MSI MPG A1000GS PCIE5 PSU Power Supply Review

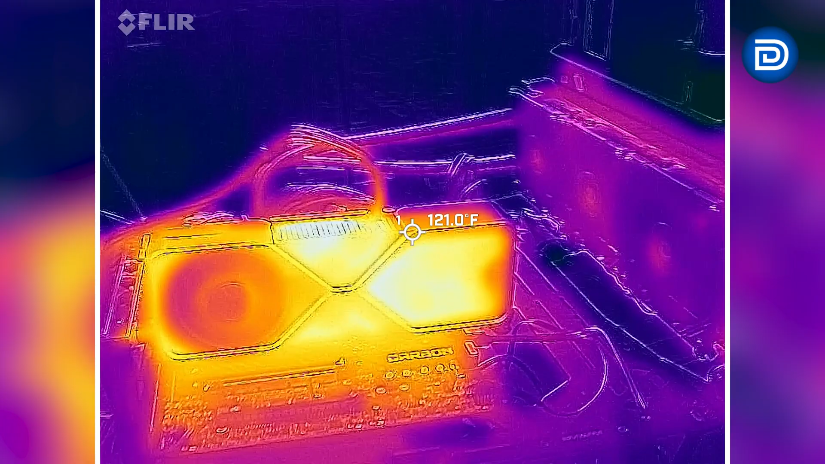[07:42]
On screen: spot 121.0°F
With the power supply under load, you know it's going to be a good time to test out with our FLIR camera how hot everything is getting,
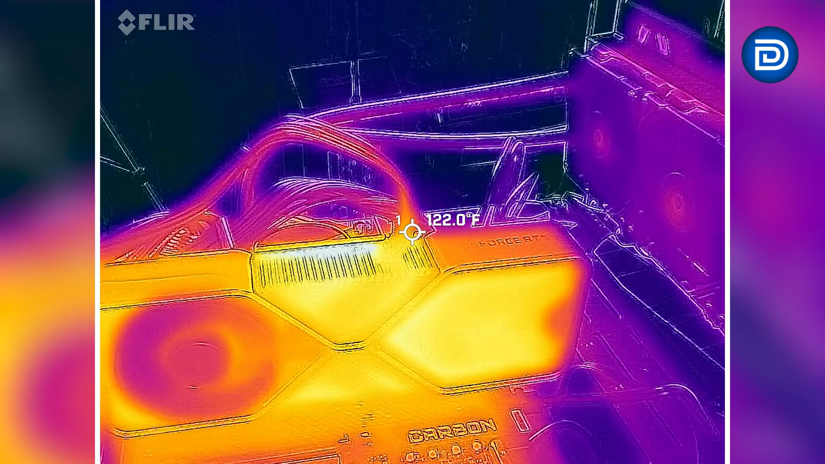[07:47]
On screen: spot 122.0°F
especially with our GPU being fully maxed out here.
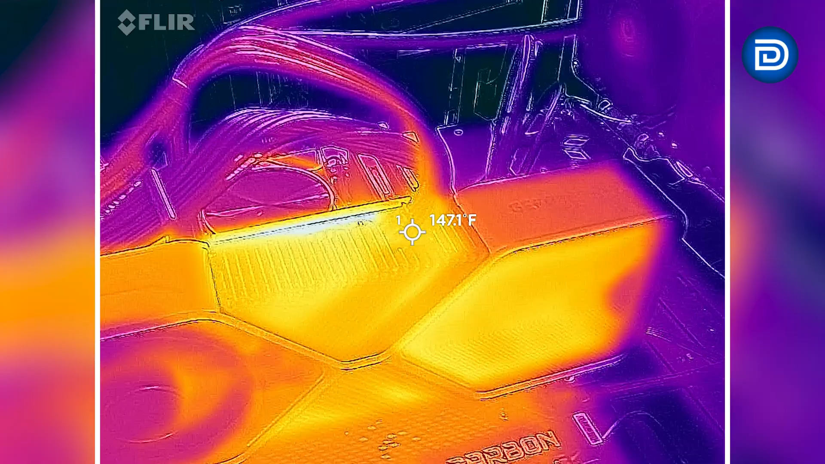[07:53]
Showing around 150 degrees Fahrenheit at the connector tip.
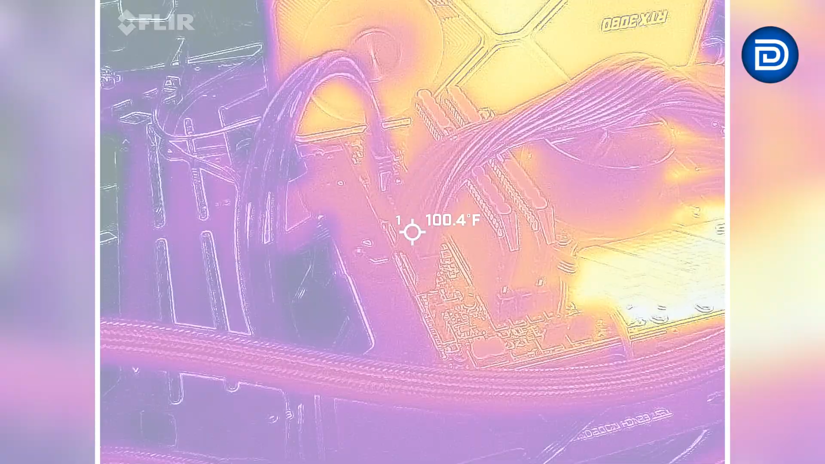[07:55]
On screen: spot 100.4°F
And a cooler story over at the ATX cable there with the motherboard, right around 100 degrees.
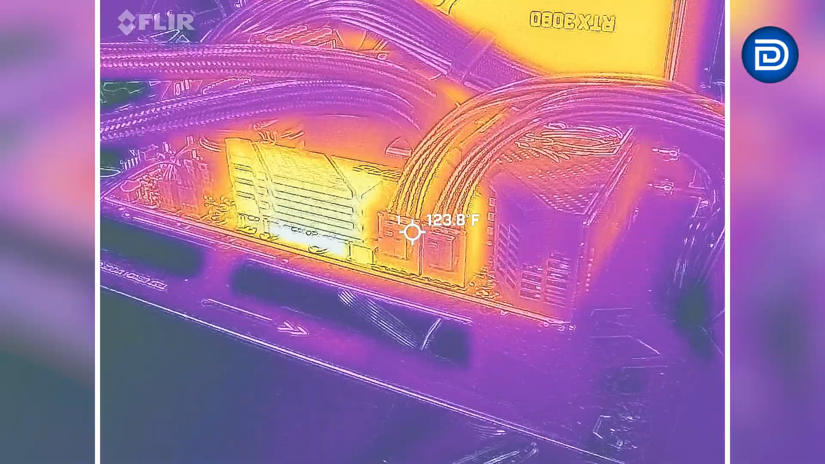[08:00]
On screen: spot 123.8°F
And then the CPU coming in around 110 degrees, depending on which connector.
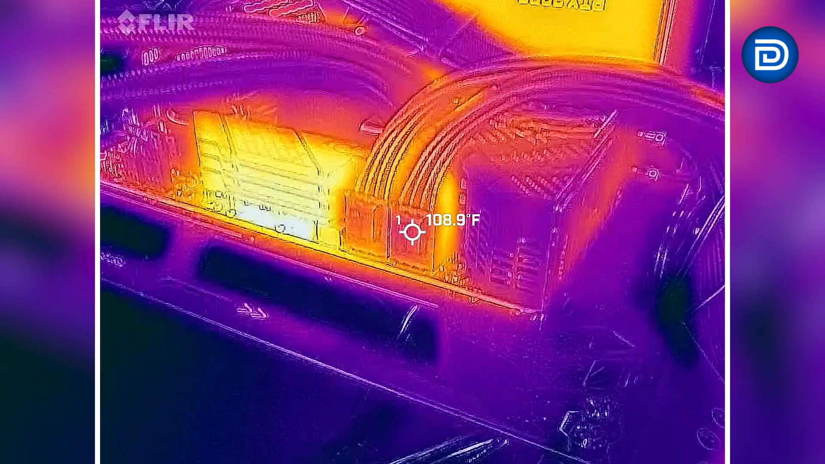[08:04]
On screen: spot 108.9°F
A little bit hotter there, up to 130.
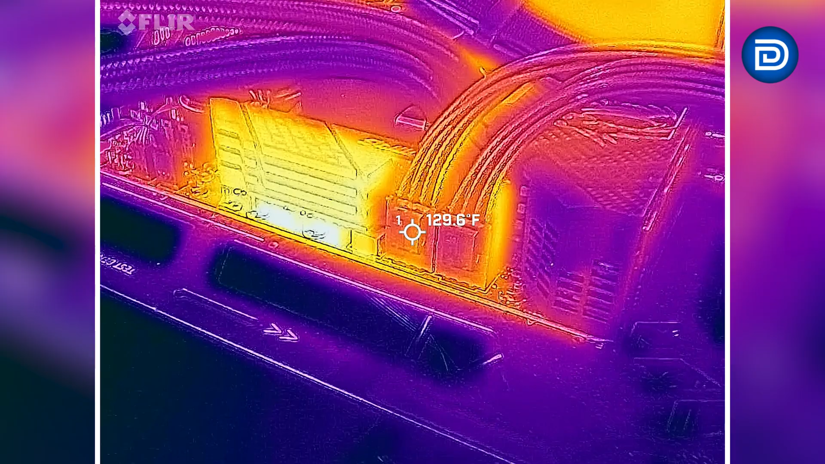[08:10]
On screen: spot 129.6°F
And then it's really toasty on the heat sink, if anybody's interested. Almost 200 degrees there.
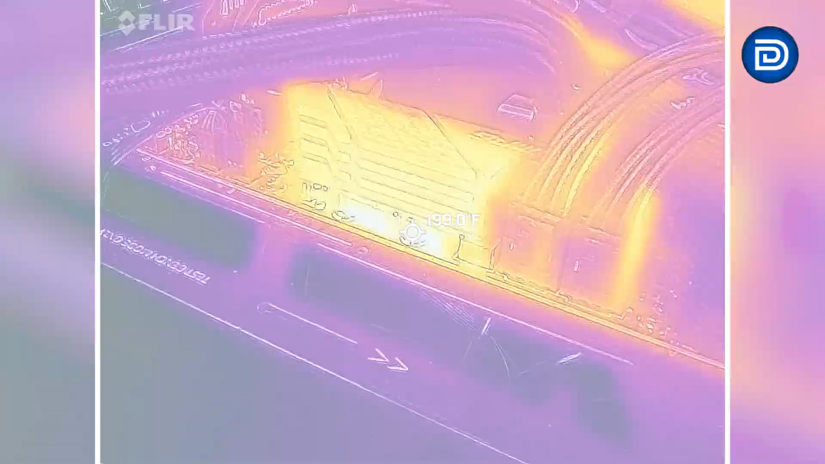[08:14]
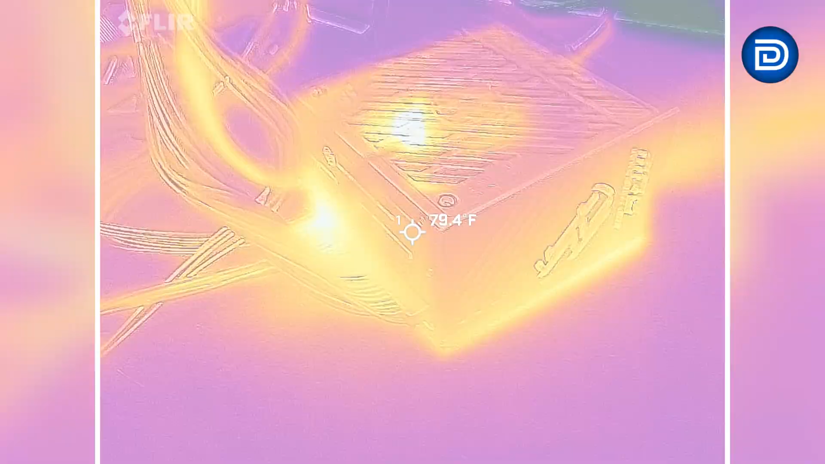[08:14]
On screen: spot 79.4°F
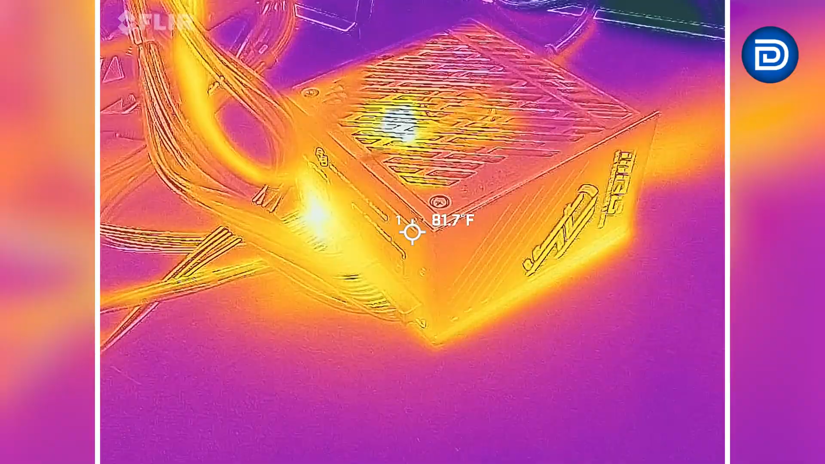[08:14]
On screen: spot 81.7°F
Now on to the power supply right here, we'll look at some of the cables.
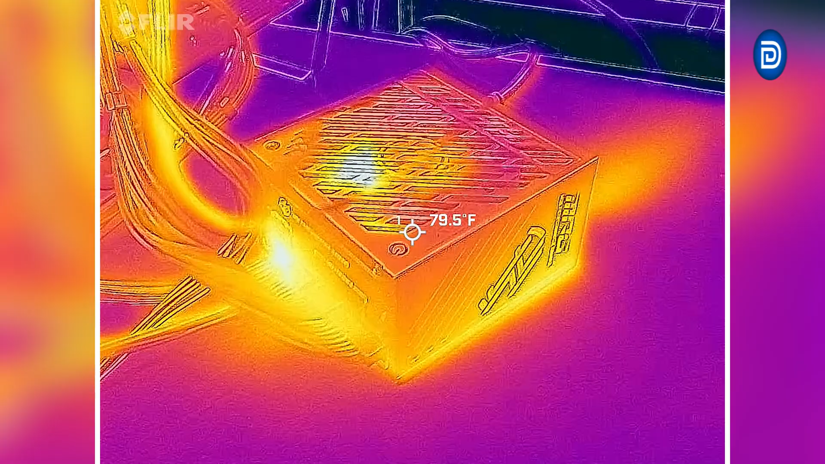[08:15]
On screen: spot 79.5°F
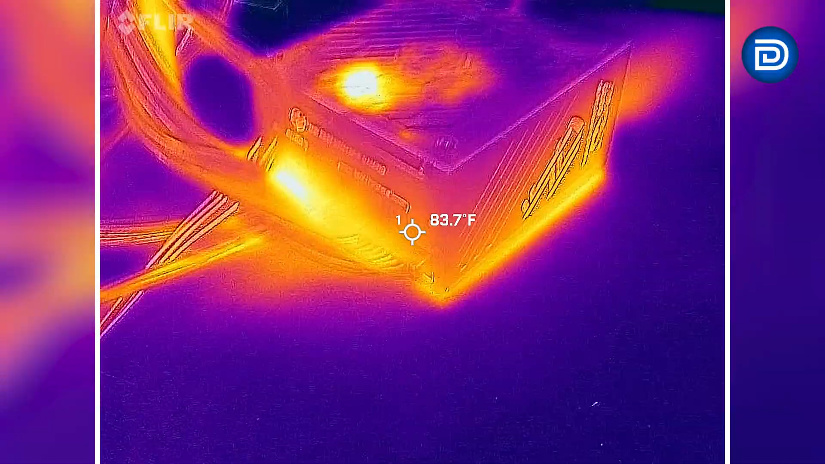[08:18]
On screen: spot 83.7°F
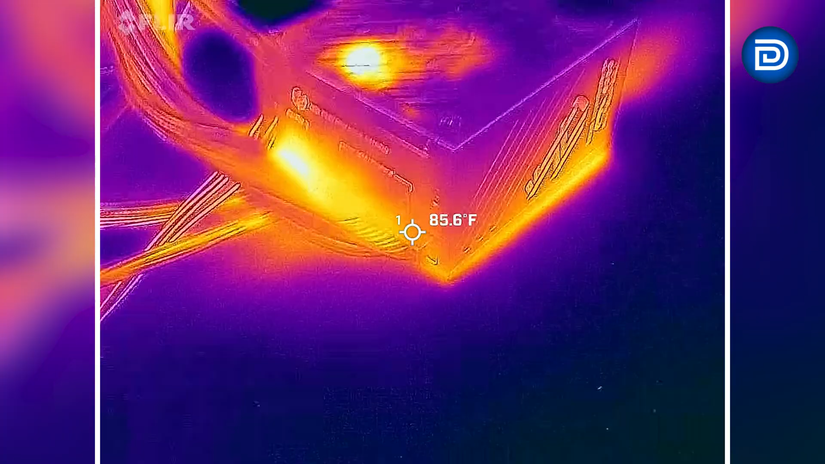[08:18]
On screen: spot 85.6°F
There's the ATX cable on the back side. Our CPU cables here.